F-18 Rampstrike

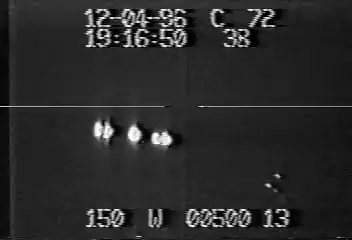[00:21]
You're on glide slope. On glide slope. Deck's coming up. Don't chase it. Going a little high. Power, power, power, power, power.